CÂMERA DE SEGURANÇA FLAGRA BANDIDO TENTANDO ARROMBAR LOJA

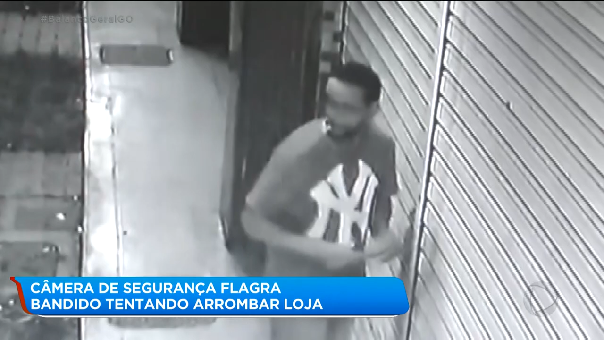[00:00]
As imagens gravadas pelas câmeras de segurança mostram exatamente o momento em que o criminoso vem por volta de duas horas da madrugada usando uma ferramenta, ele abre a porta de correr.